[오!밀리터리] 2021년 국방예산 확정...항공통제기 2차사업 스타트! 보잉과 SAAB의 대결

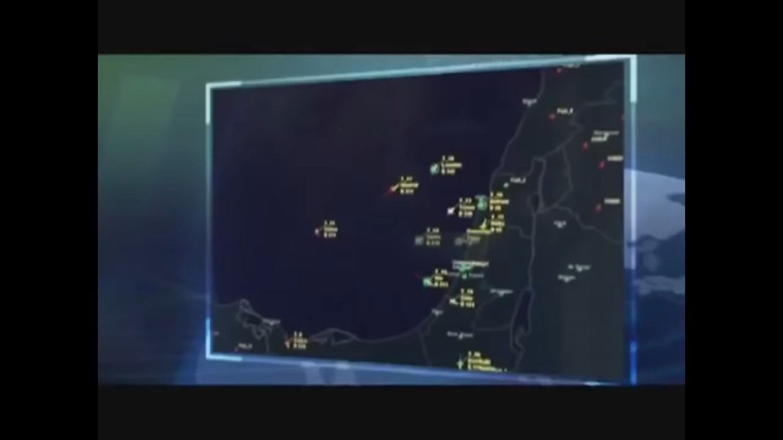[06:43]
And an AIS system identifies naval vessels.
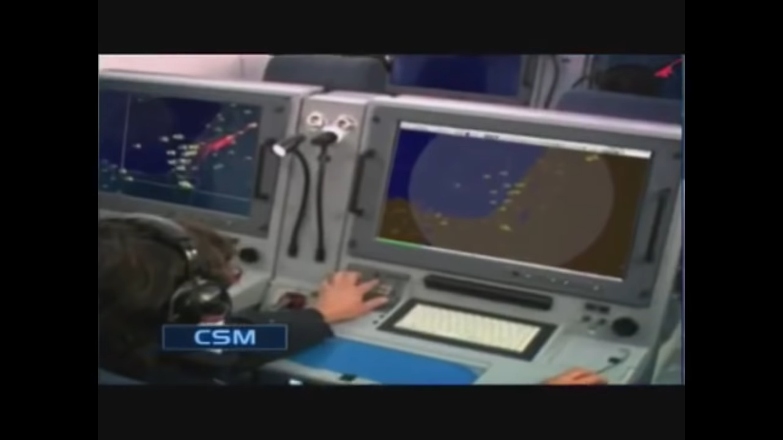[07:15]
and tracks voice communications in the entire communication spectrum.